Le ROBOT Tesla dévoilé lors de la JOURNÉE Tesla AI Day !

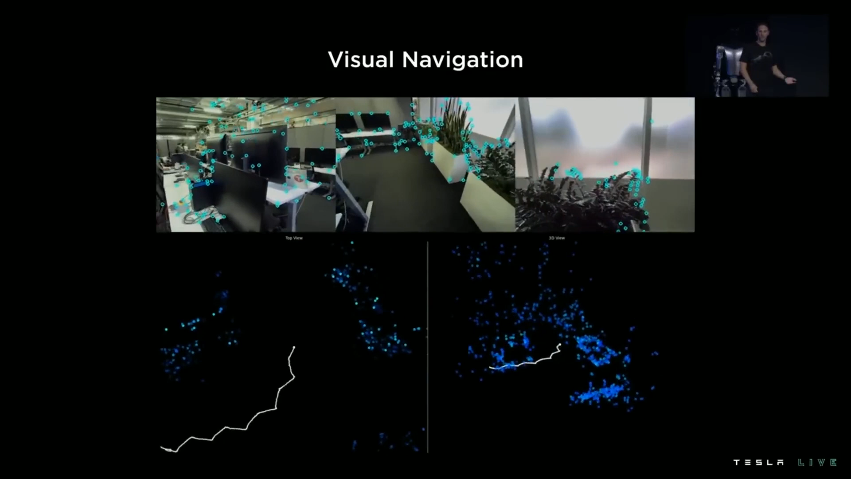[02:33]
2 caméras à vision latérale et un objectif fisheye central offraient un champ de vision qui semblait dépasser les 180 degrés.